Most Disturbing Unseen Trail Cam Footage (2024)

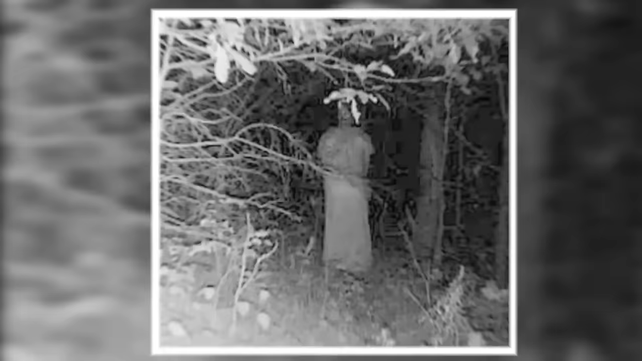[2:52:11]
It is perfectly still, a mesmerizing sight. What lies behind its unusual appearance? Is it a being from another world? Or maybe a creation of nature's enigmatic design? As we gaze upon this mysterious figure, we are reminded of the vastness of the unknown.
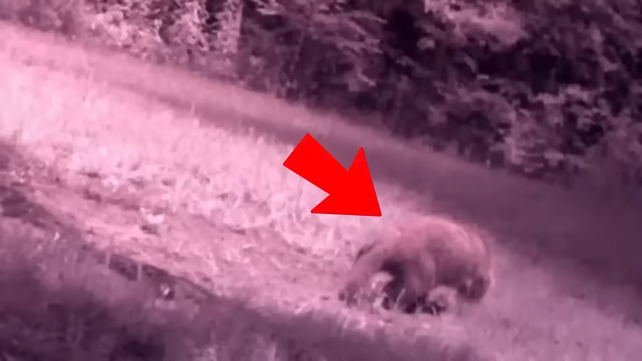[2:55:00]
Massive predator walks on trail cam. Buckle up as an unknown shadow that is intriguing and enigmatic appears. We are perplexed by it because of its short tail, large legs, and fuzzy body. It might be a badger. The disparity in color only heightens the intrigue. Let us know what you guys think about this one in the comments below.
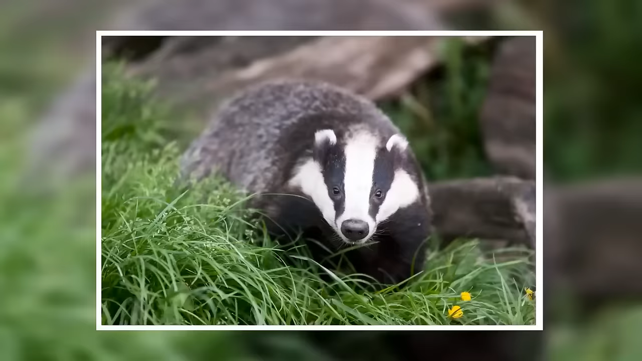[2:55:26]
Is it really just a badger or some other undiscovered creature?
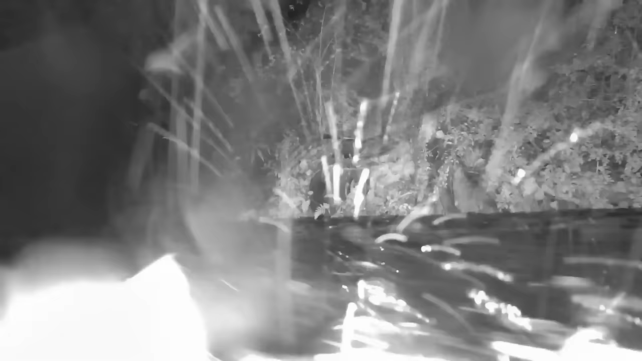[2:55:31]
Rain nearly drowns the trail cam. It was a stormy night and the trail camera received a lot of rain.
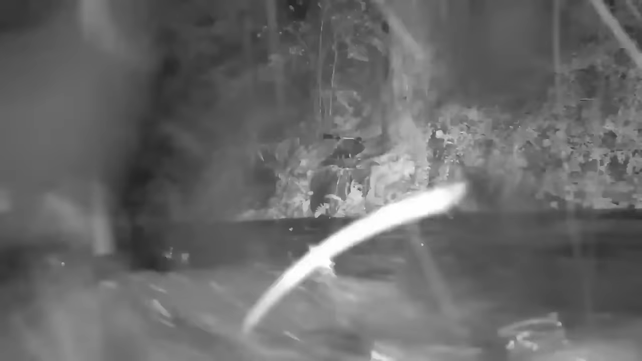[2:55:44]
The camera's ability to be submerged in water was tested.
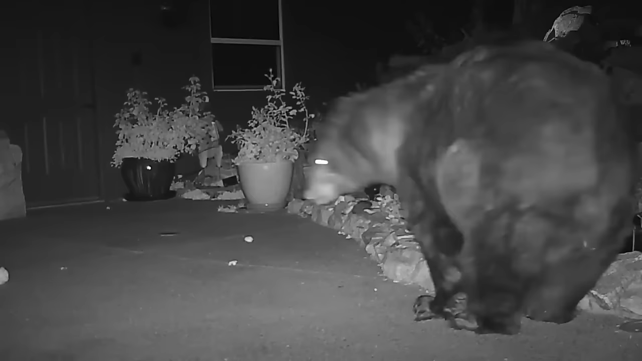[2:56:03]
Take a look at this amusing short video of a large bear showing its playful side. It displays its playful attitude by sticking its tongue out with a cheeky look. We laugh in response to that bear's amusing action.
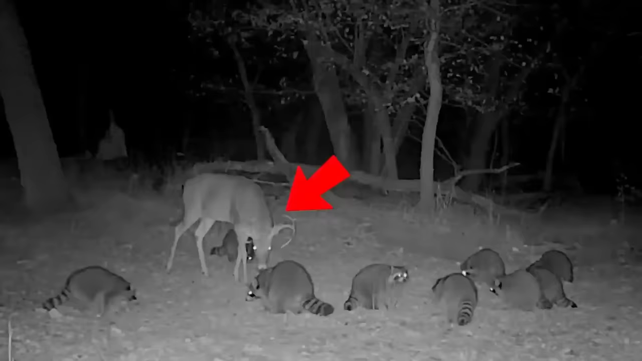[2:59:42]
Buck Versus Raccoons Can you imagine a creature 25 times greater than the size attacking the prey? This is unimaginable to experience. It was a war of survival between a buck and raccoons. The buck tries to threaten the little creatures with a powerful kick like a hammer blow. Such blows lead to injuries and wounds. Just look at the scared faces of the cute little raccoons.
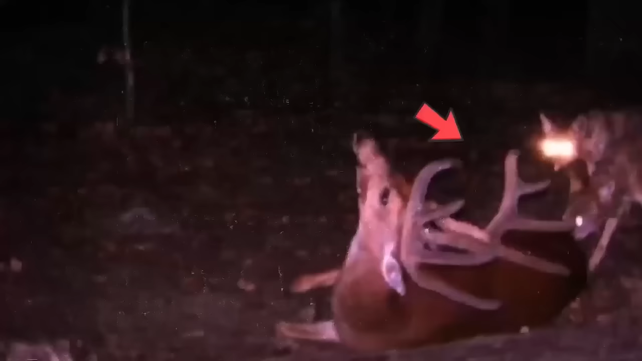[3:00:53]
It's almost as if the wolves wanted you to see them eat it as a reminder of just how cruel the forest is to deer.
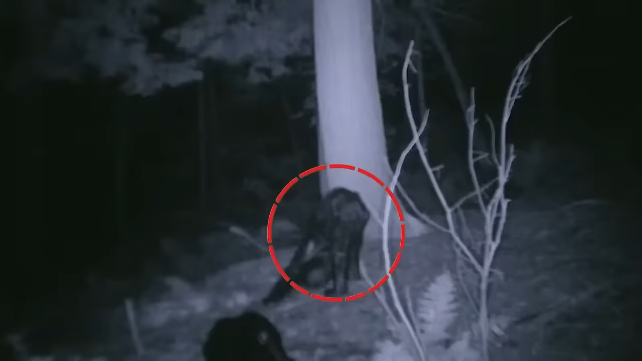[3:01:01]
An Unknown Animal This picture is absolutely heart-stopping. It is very unclear as to what this creature could possibly be. At first, you might just assume it's a bear cub, but the arms appear much too long, and the lack of the rest of the bear cubs around it suggests otherwise. Well, whatever it may be, we don't want to know.
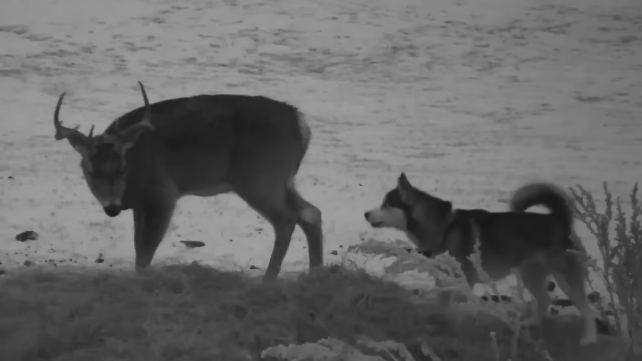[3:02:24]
An Unusual Bond A husky and a buck, not two creatures you'd find being so lovey-dovey. But this trail cam showed how anything is possible, and how we might never know what exactly is going on in the wild.
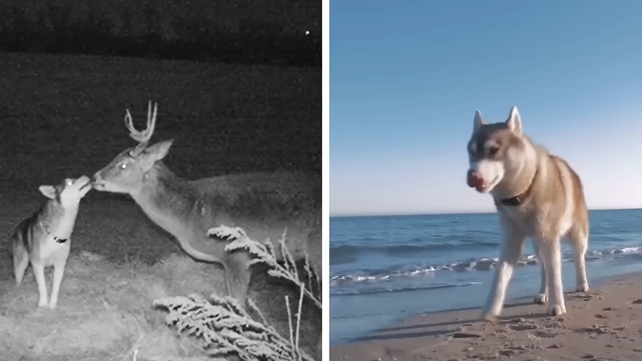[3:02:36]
And this dog apparently used to run away from her home
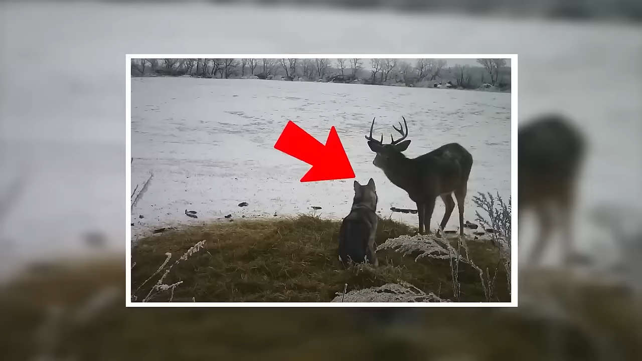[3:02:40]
just to be with the deer and spend some quality time together.
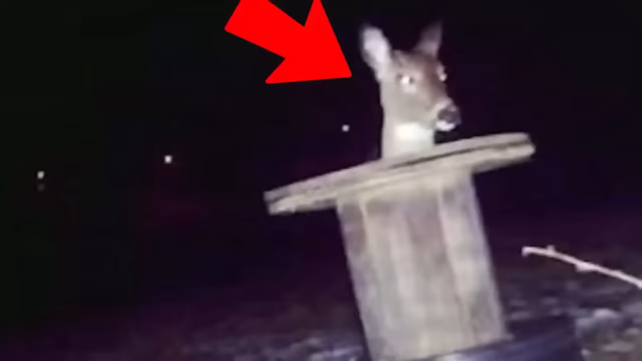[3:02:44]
Some Magic Trick We don't know if Ty Deer is the magician itself, or maybe it's the assistant of a magician. Because the way it is all in the hat-like thing, with just its head popping out, reminds us of a magician and their tricks. Or maybe the deer is just behind the thing, and it looks like it's in it. What do you think? A mysterious animal.
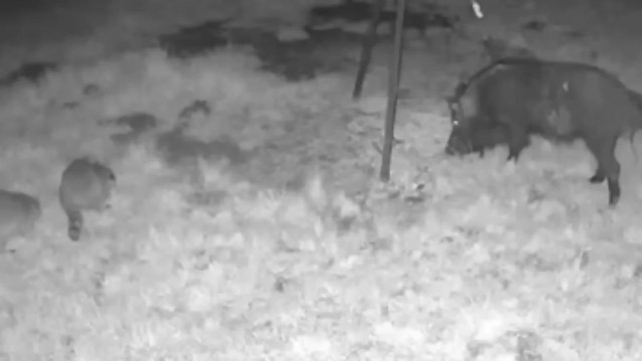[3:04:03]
There's no way that this raccoon would be able to reach the food without a little help. So he decided to take a ride on the back of this boar.
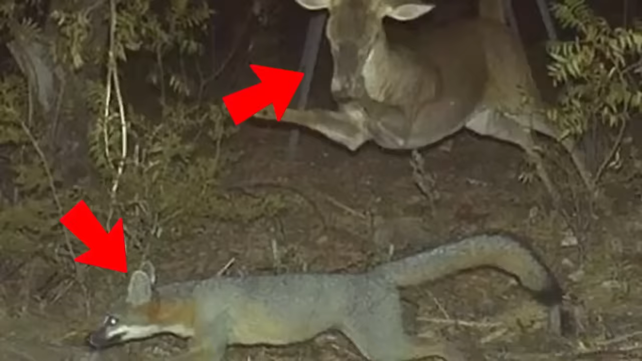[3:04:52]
An offended deer. And this fox might have really made the deer make such a bold move. Usually, deer are peaceful animals, minding their own business.
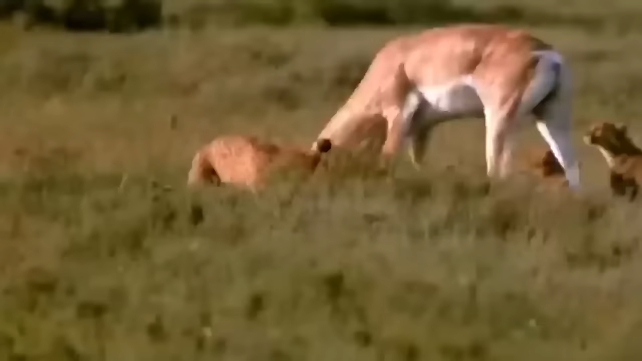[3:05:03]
But when the time comes, they could be as fierce as any other animal.
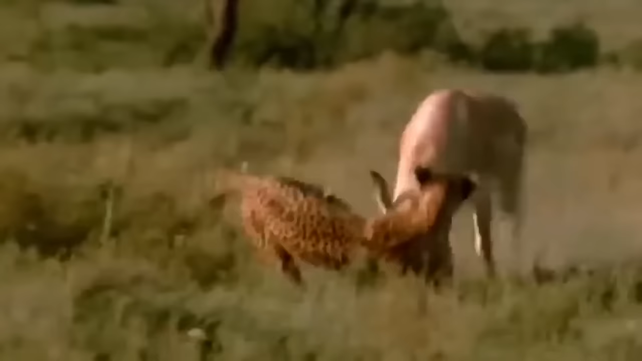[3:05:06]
And this picture just proves that. A scary camouflage.
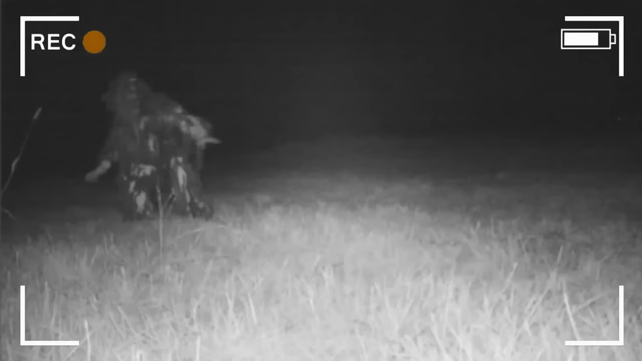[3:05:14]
This is another case of someone's trail cam unintentionally picking up something that looks like it's coming straight out of the nightmare world.